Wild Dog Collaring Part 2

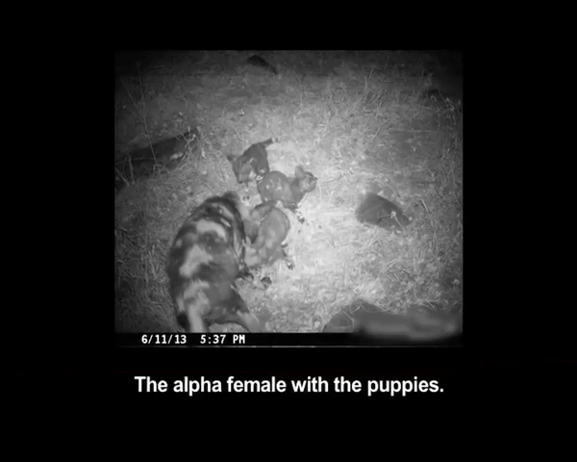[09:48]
The alpha female with the puppies, the first photo that we have on a camera trap in Kruger of wild-dump puppies.
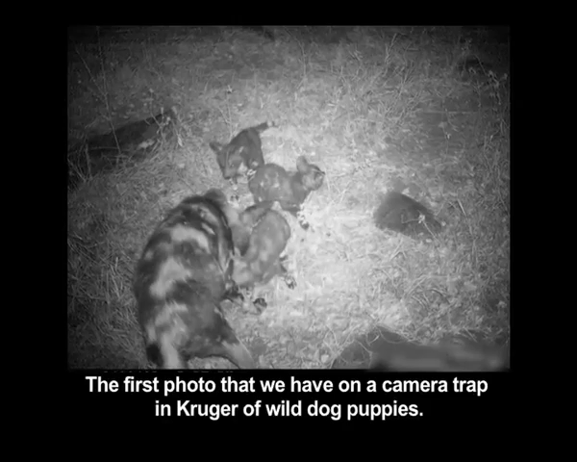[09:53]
This is just awesome. I cannot believe I'm looking at a photo of puppies with the alpha female right outside their den.